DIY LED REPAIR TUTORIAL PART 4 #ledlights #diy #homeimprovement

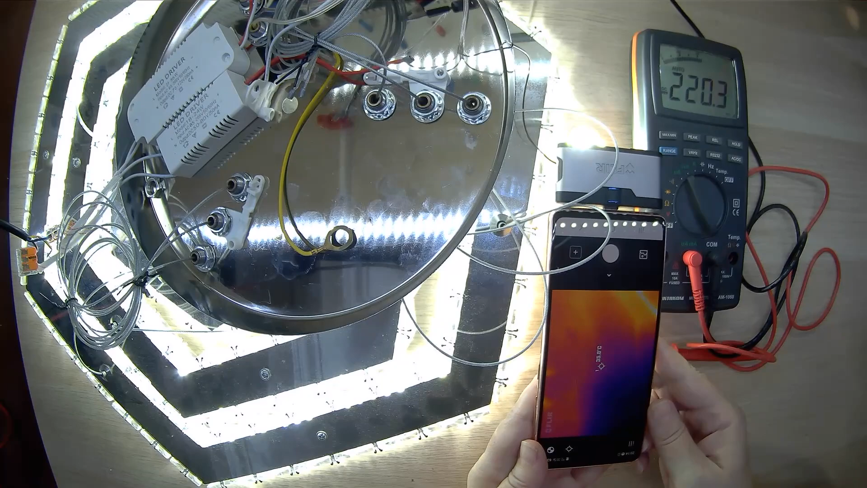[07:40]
At the same time, we measure the current in the circuit. The current is 220 mA. We see that Elodie's of all sections of the chandelier operate at a temperature of about 35 degrees.
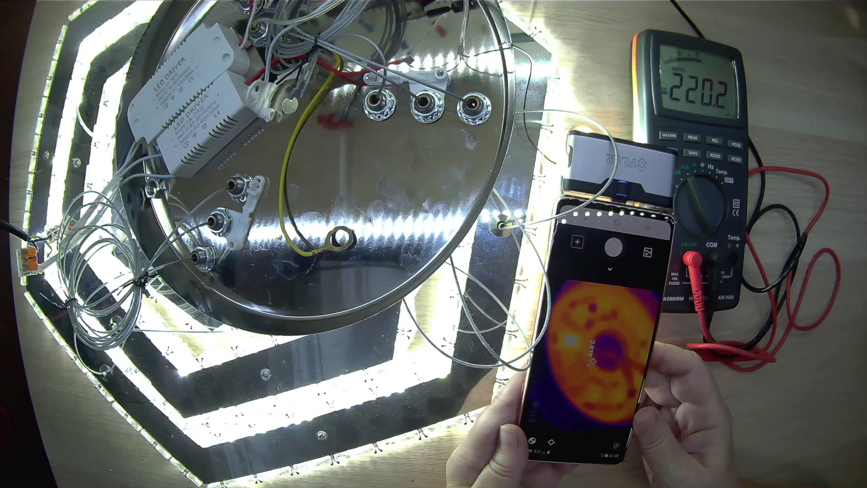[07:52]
But the Elodie's of the ring operate at very high temperature, about 80 degrees Celsius.